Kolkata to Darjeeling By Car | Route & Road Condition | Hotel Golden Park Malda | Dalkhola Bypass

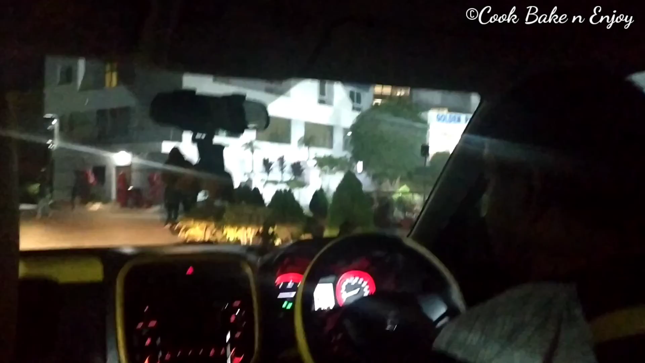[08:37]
जैम टा क्लियार होए गालो आर आम्रा पुझे गेला आमादेर मालदार होटेल गोलजन पार्के